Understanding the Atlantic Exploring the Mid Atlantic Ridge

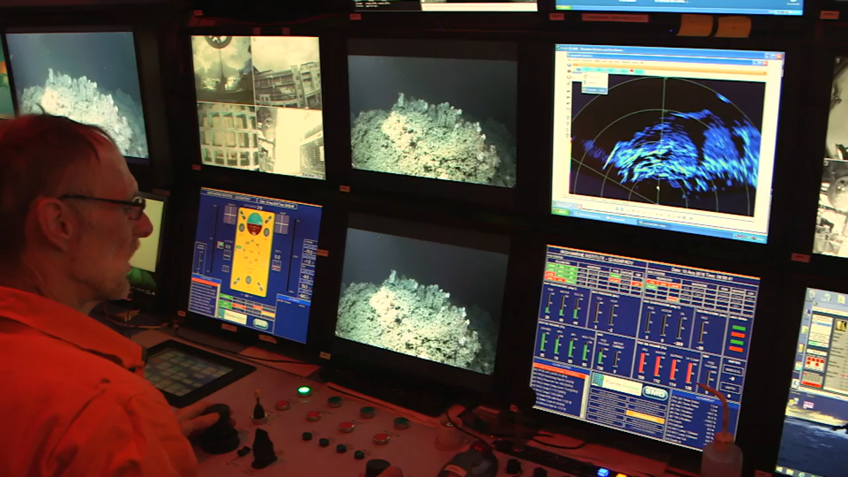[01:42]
And we also had participants then from Germany, from Canada and from Greece. So during the survey we used high resolution multi-beam bathymetry.
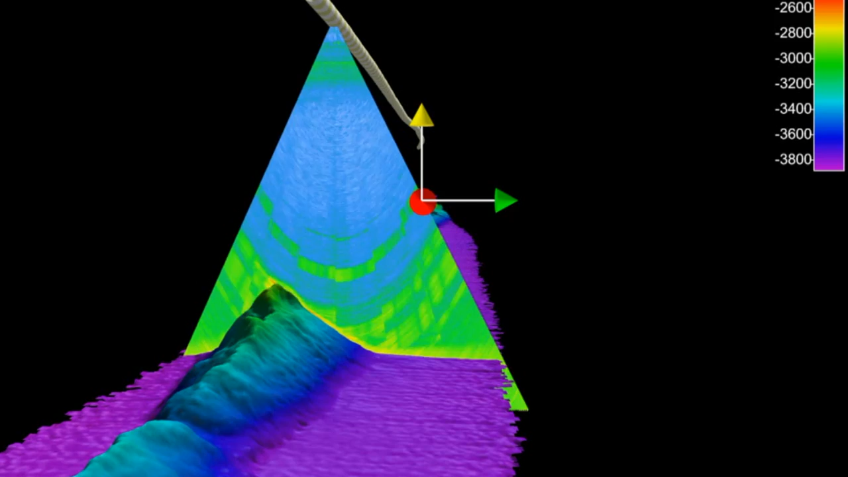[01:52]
And that gives us a snapshot of what the topography of the seabed looks like in very high resolution.